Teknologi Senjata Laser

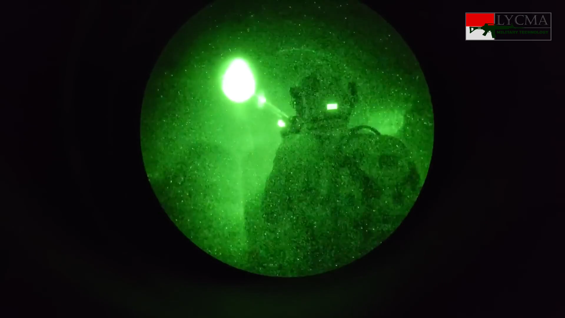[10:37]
Laser ini tidak bisa dilihat dengan mata telanjang, hanya bisa dilihat melalui perangkat night vision.
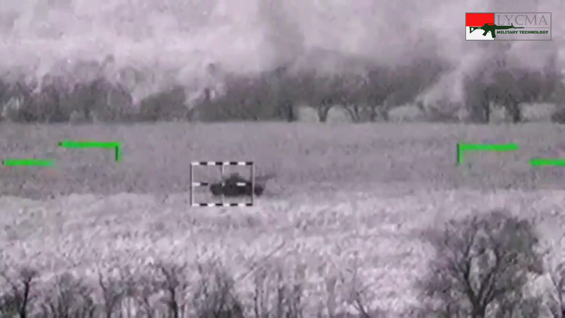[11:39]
Metode mengendalikan rudal dengan sinar laser lainnya adalah beam riding. Sensor di belakang rudal mendeteksi arah sinar laser dari pengendali.
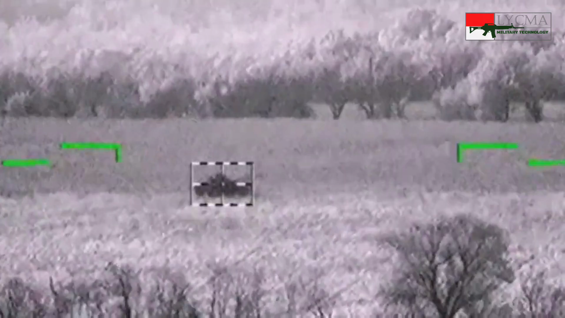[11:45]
Rudal yang terbang seolah-olah dituntun oleh sinar laser yang disorotkan.